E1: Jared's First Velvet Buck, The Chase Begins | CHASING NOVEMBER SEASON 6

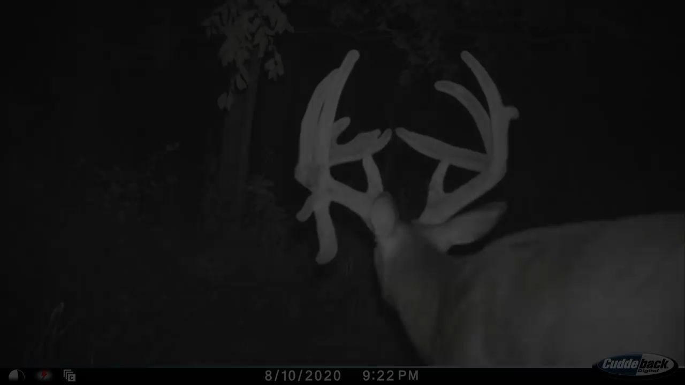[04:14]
Second and equally impressive is Ali, a buck who Mike's daughter Bella found the shed off during the spring months. Blossoming into a mainframe 9-pointer sporting a giant drop time, it's clear why Mike has his sights set on this great buck. Last but not least on this list is a great frame 10-pointer with kickers off the right G2 that blew from the past season. The property's close proximity to Mike's work, coupled with the impressive lineup,